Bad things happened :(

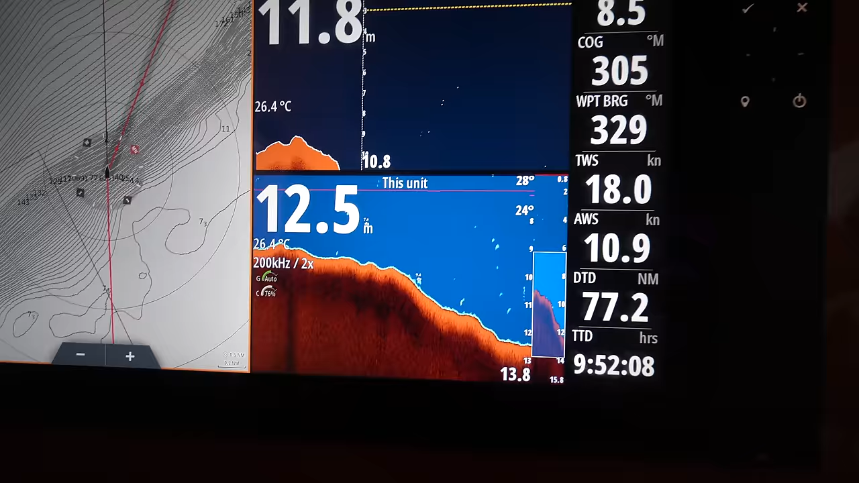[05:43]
On screen: water 26.4°C
And now it's going to get real deep really quick. Here's the map.
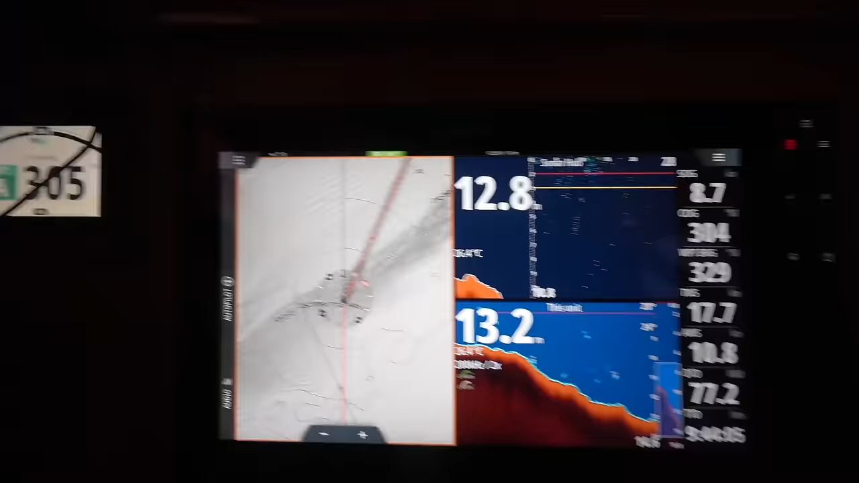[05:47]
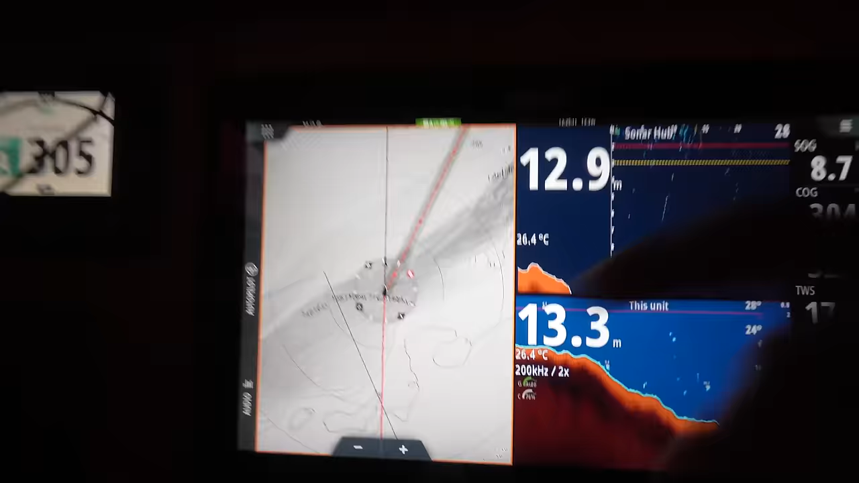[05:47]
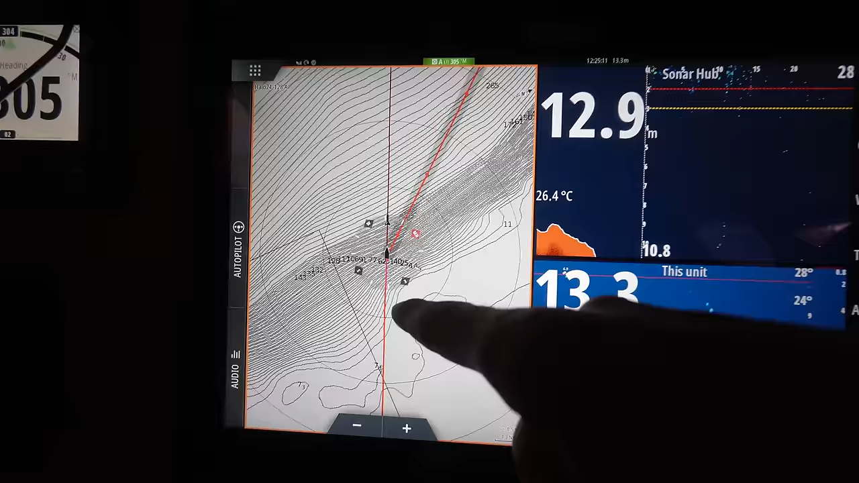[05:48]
On screen: water 26.4°C
If you can read topography, this is where it's shallow. And then it gets real deep real quick. And that's it.
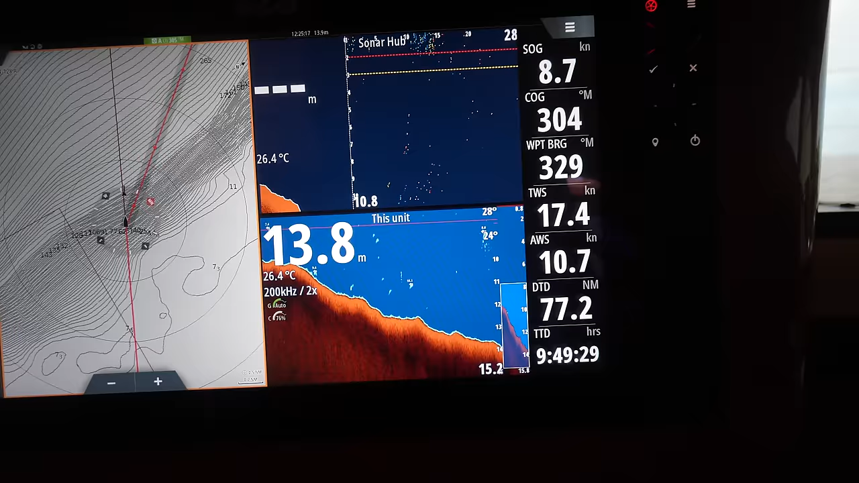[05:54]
On screen: depth 13.8 m, water 26.4°C
Wow. It just keeps going down. You can see right here.
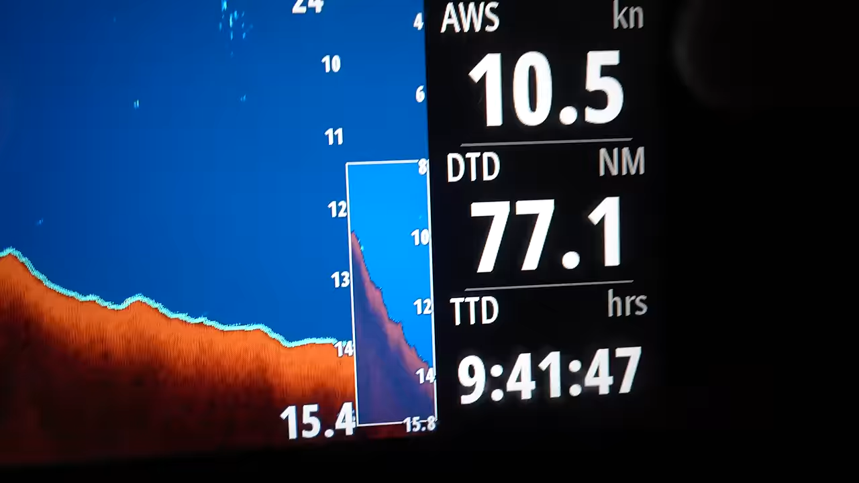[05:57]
It's just a straight decline. You got something you want to say?